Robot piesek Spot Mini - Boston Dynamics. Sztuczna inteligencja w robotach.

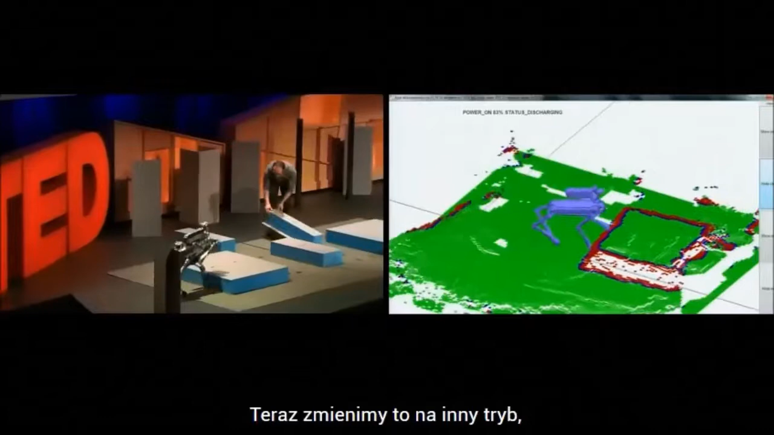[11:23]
now we're going to change it into a different mode where it's just going to treat the blocks like terrain and decide whether to step up or down